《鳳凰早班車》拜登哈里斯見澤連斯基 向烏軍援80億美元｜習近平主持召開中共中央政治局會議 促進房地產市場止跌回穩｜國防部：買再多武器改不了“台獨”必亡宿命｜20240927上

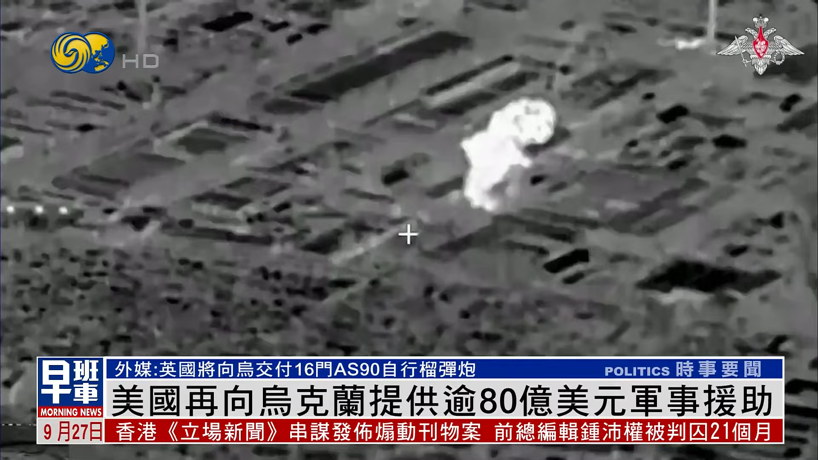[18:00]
俄罗斯国防部26号发放视频声称打击了扎波罗热地区一家航空工业企业的工厂组装和存储无人机的车间摧毁乌军多达250架各类型的无人机